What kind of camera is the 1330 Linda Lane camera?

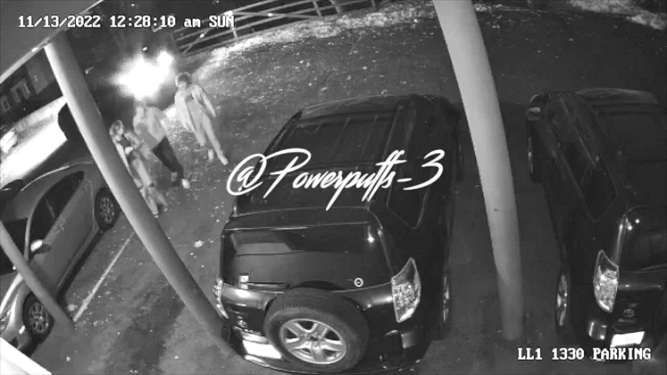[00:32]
Another observation of this Linda Lane footage, at least in the 1227 to 1229 clip that was released, there's a moment where the camera goes into color mode.